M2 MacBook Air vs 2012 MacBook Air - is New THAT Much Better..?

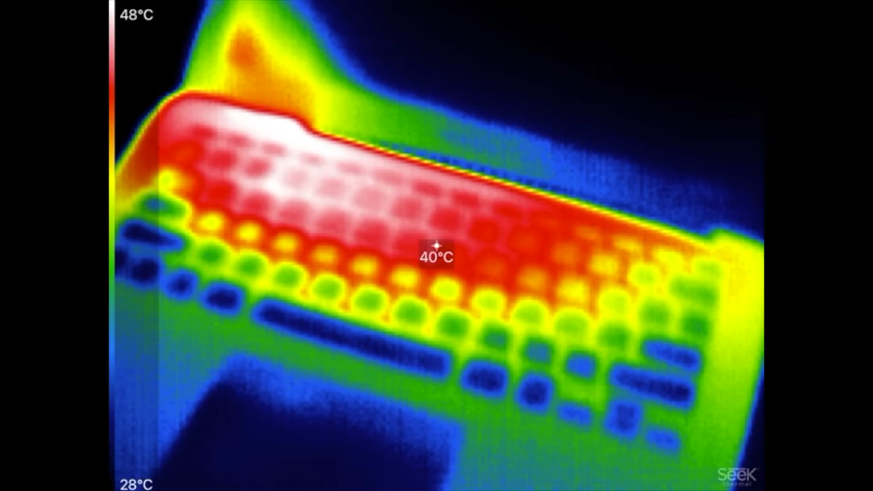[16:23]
On screen: spot 40°C, scale top 48°C, scale bottom 28°C
the m2 macbooks now some people say that these things get too hot the bottom gets too hot